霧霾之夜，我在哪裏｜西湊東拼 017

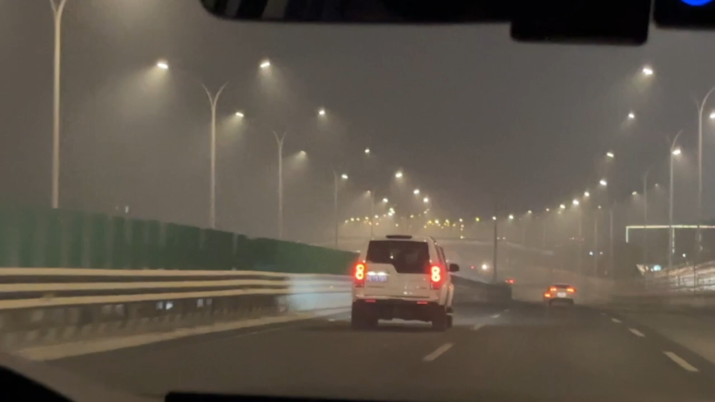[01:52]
你看一些霧霧,多嚴重一出機場都已經聞到一些塵的味道各位,我來到酒店